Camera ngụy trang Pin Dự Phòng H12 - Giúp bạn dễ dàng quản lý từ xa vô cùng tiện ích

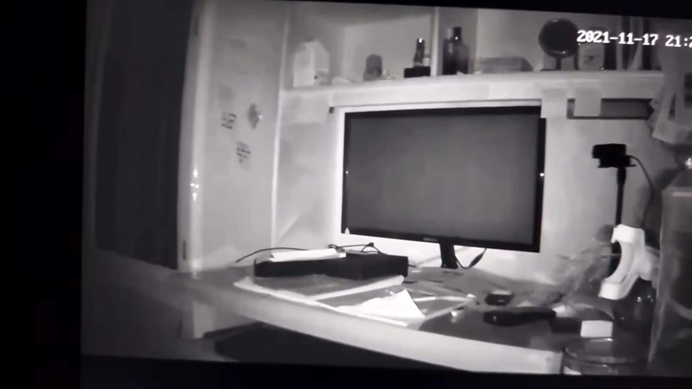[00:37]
nét Nó quay 2424 và ghi lại mọi thức phim Đặc biệt hơn nữa Thì với cái này nó hỗ trợ